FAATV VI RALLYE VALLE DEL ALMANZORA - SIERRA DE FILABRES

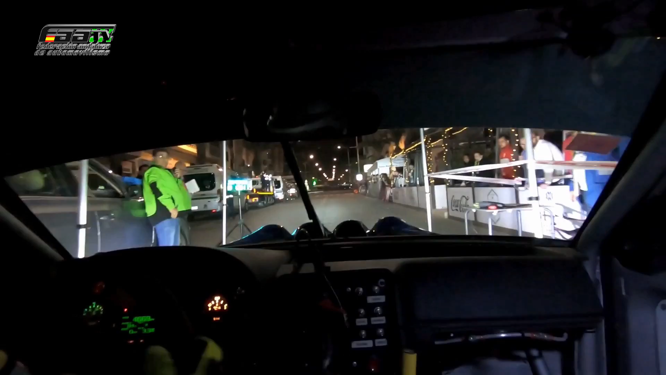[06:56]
Vámonos, venga, 50, rotonda por derecha, 360 y 100.
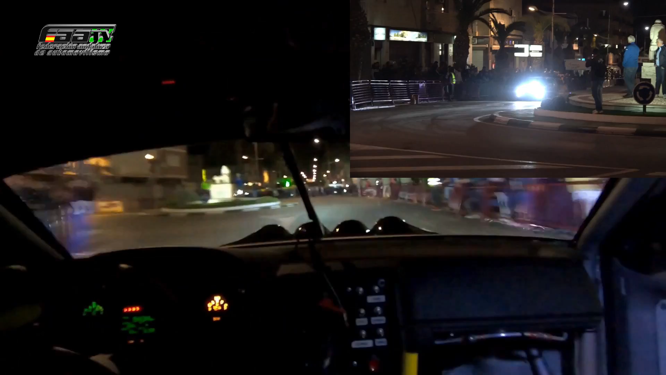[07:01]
La segunda posición es para el ganador de Rally Cronos, Mario Morillo, que junto a David Aguado hacen 4 segundos 8 décimas más. Venga, rotonda por izquierda, 360 y bajando 100, Ahí lo vemos en la segunda rotonda, que pasa por el mismo pueblo. Espectacular es la onboard que nos manda el argentino.
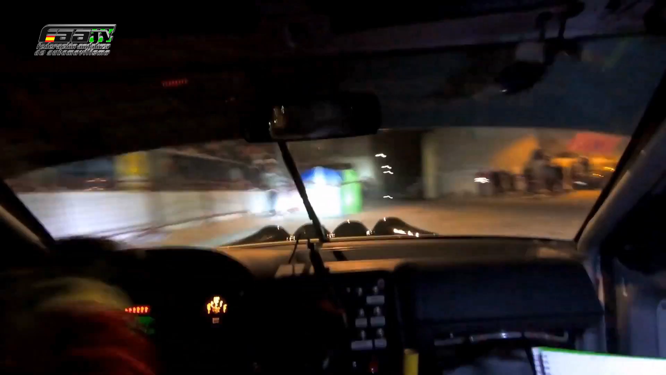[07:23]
Venga, derecha 5 y 50, ¿vale?